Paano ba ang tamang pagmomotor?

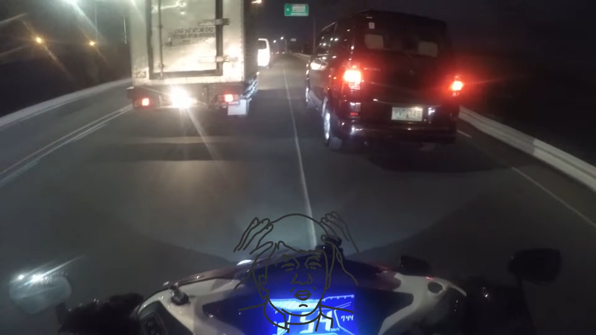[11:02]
Pag ganyan, siyempre, hindi kayo lulusot. Bawal yan. Aksidente kayo. Dapat, hinay-hinay lang. Distansya lang mga busa, mga kabusa, ano. Tsaka yung mag-overtake ng ganyan. Pag-clear ng lahat. Oh, yeah! Tapos, ang MotoGP style, nakaganyan, oh. Oh, diba?
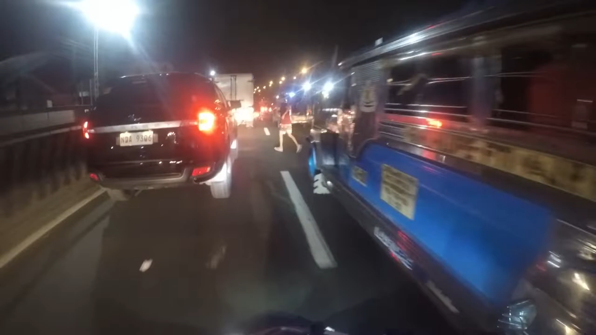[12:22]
Ayan, nagja-jogging. Pararaanin yun. Kasi nga, di ba, nagja-jogging. Gusto yung maging fit, di ba? Pararaanin nyo.